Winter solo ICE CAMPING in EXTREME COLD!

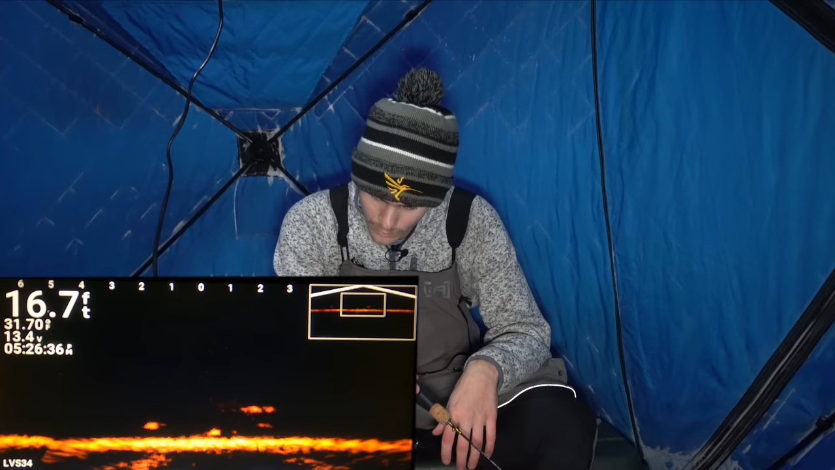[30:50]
On screen: depth 16.7 ft
Oh. Something just. Oh. Wow. Oh. Oh, look at that. Oh, look at that. Look at that. Oh, look at that. Oh, look at that. Dude, that's a monster or something. Dude, that's a walleye, dude.
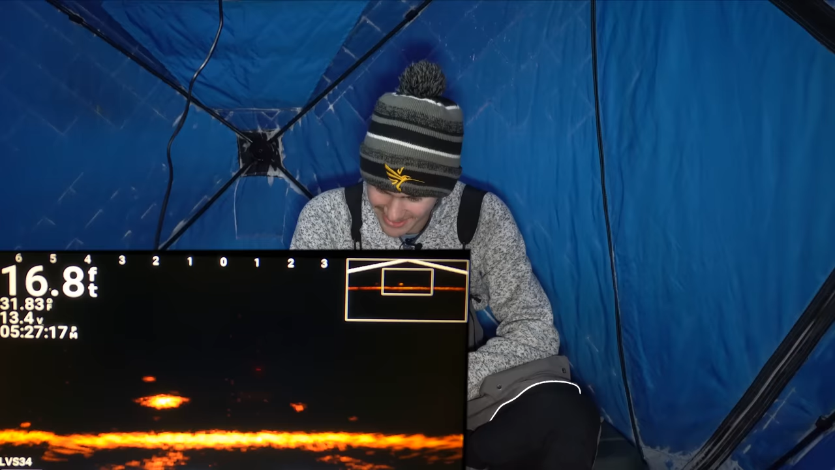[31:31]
On screen: depth 16.8 ft
Oh. Oh. Oh. Oh. No way. No way. No way. Oh no. He's coming to this little thing. He's coming in. Dude, no way. Just driving.
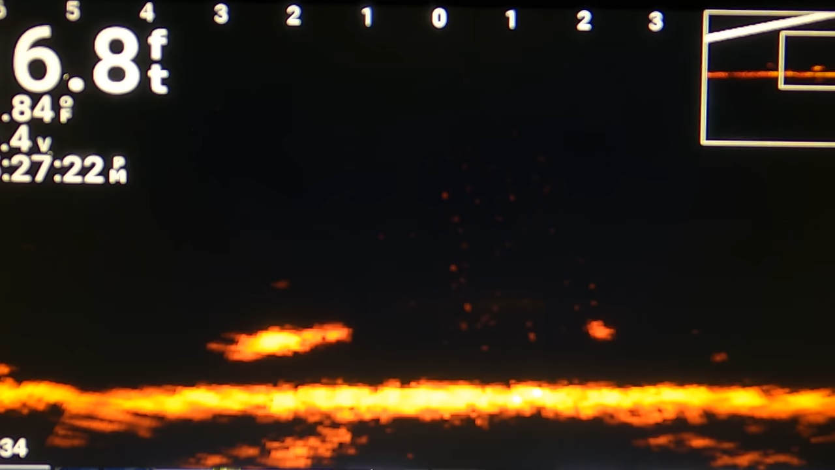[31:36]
That's a big. Oh, oh, oh, oh.
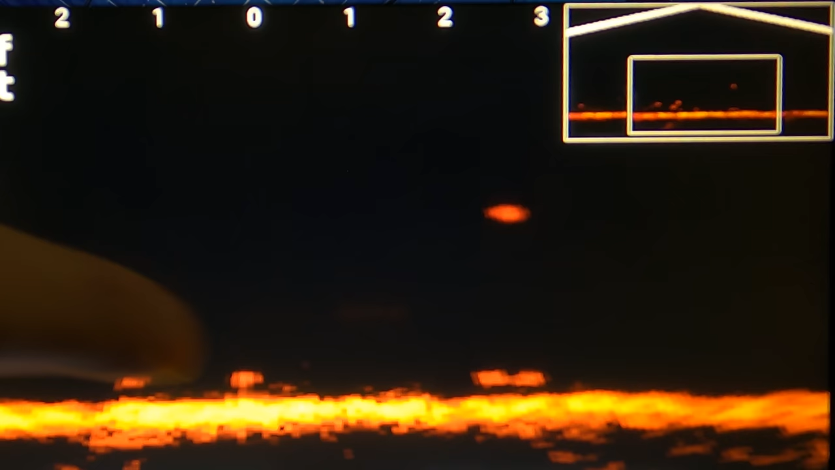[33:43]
Slowly making his way down, and these are all fish. I'm going to drop it right in front of those two fish and wait for one of them to come up here.